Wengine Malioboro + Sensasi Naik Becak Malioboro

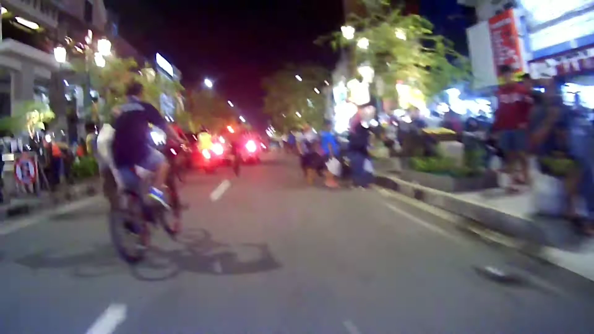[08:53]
Jadi kita mau keliling Jogja, keliling kawasan Malioboro di malam ini. Jadi di sini becak motor unik-unik semua. Nah, numpak kayak, nah nyetir kayak kan supir Sugeng Rayu, mobil kanan kiri kan masih berani menerobos,